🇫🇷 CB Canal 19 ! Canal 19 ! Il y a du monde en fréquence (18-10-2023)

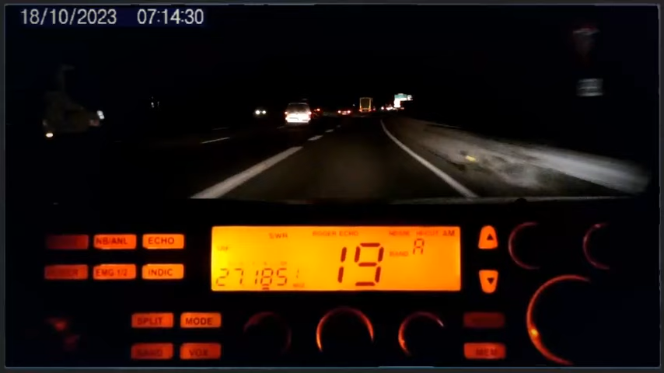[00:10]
À hauteur de Mérignac. Oh, t'es à côté de moi, toi. C'est toi qui m'as doublé avec le Duster Blanc. Je viens juste d'arriver sur la rocade. S'il y avait une antenne dessus, oui, affirmatif.
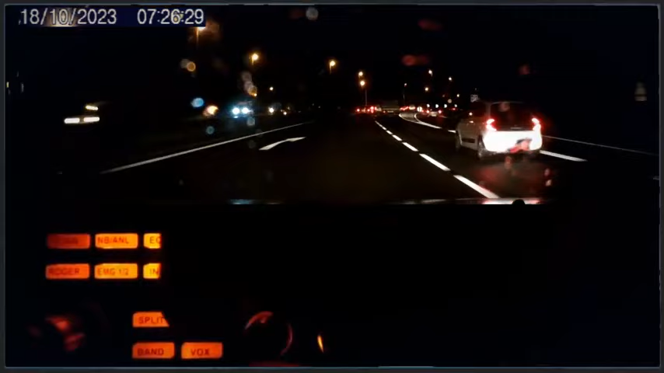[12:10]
Voilà, eux, là, on sait qu'ils utilisent la CB comme radio-téléphone. C'est ce qu'on appelle la CB utilitaire. Eh oui, la CB n'est pas que loisir.